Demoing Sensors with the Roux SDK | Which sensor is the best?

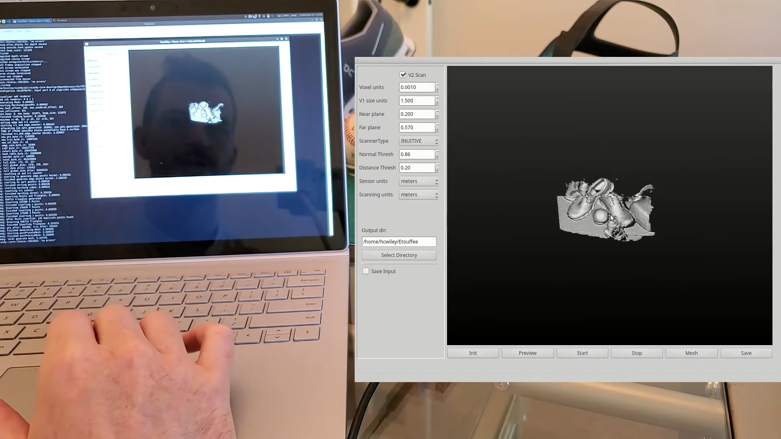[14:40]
And there is our scan subject done on Linux with the